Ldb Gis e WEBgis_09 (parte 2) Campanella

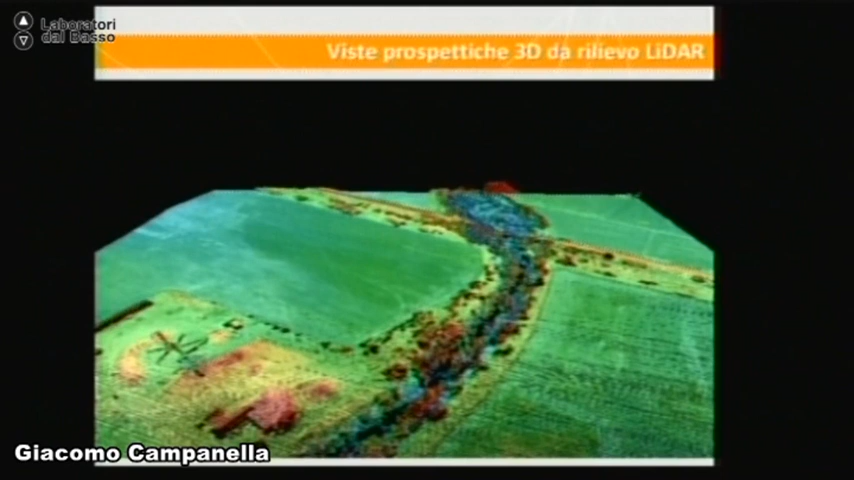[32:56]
Questo è un altro esempio di visita prospettica in 3D di dati acquisiti con il LIDAR. Va bene?